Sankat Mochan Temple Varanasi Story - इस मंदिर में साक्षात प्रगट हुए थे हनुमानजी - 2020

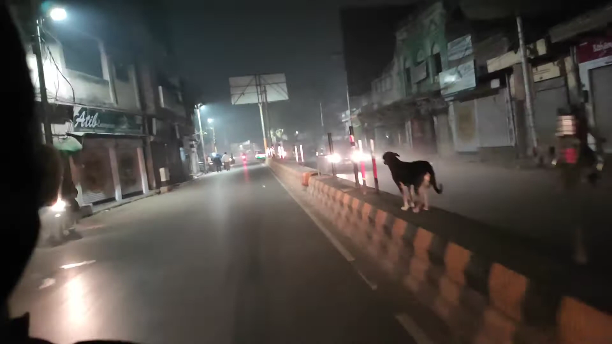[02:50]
अंधरा पूल से आगे बढ़ गाएं हम लोग
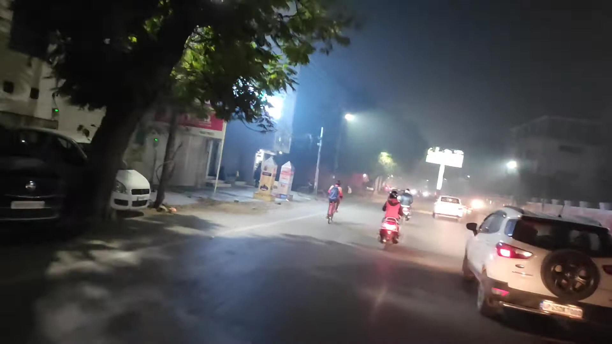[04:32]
हम लोग फैत्मान रोट पे हो गए हैं दोस्तों
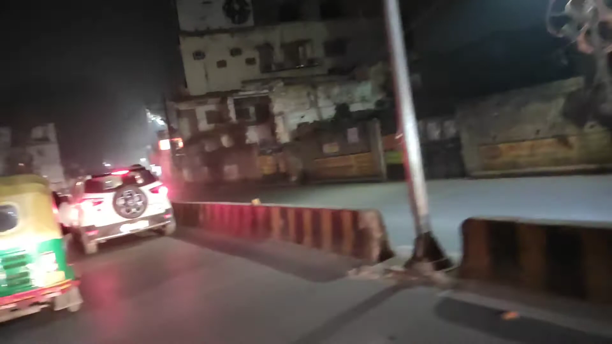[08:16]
दी डेल डवलू मदवाडी रेलवे स्टेशन
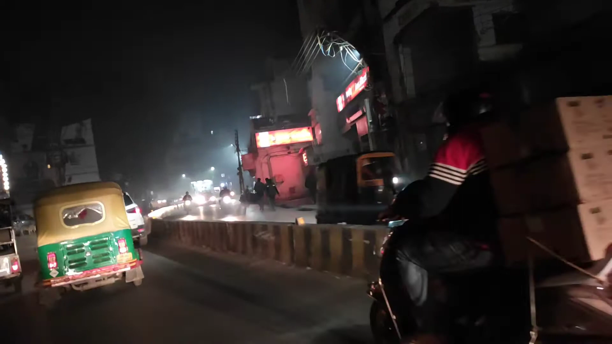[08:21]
और असेड में जाएंगे तो गुरू धाम चले जाएंगे
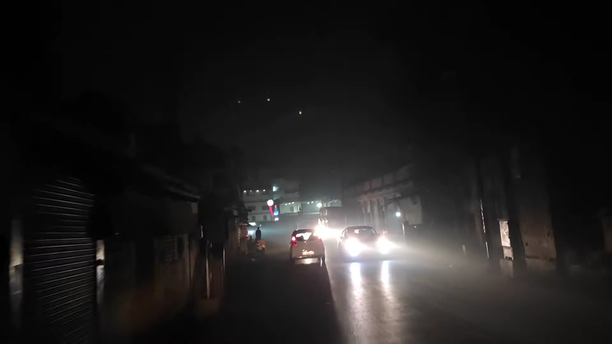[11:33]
दोस्तों यह हां पर अभी लाइटिंग कभी असना है नहीं है लाइट लगी हुए लेकिन जल नहीं नहीं रहे हैं